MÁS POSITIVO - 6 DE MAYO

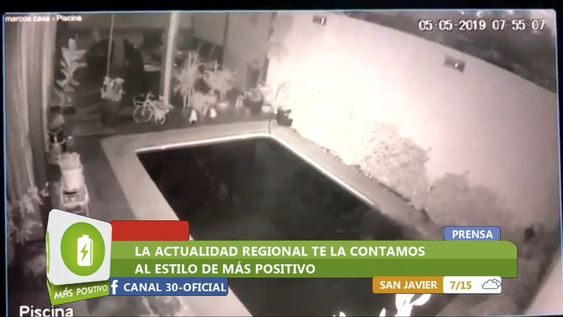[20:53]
de este hombre muy bobo, ¿ah? ¿Eh? Usted está viendo a un ladrón que se metió en una casa, pero se cayó. Se cayó completamente la mira. Ahí está el principio. Ahí está trepando, mira. Ahí está. Uy, se pegó buen porrazo. Buen porrazo en la orilla de la piscina antes de caer.
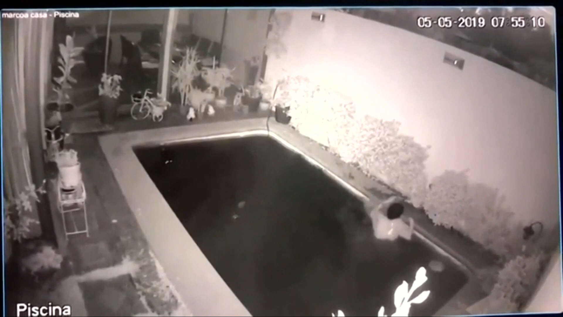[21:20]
Esto sucedió en la comuna de San Bernardo, en donde el mayor de la 14 comisaría de San Bernardo, Cristian Morgenstern, explicó que el sujeto fue sorprendido saliendo del interior de uno de los departamentos, dándose a la fuga con distintas especies que había sustraído desde el interior de dos domicilios. Ahí está el hombre, quien se sacó la cresta, se pegó en la orilla de la piscina y mira,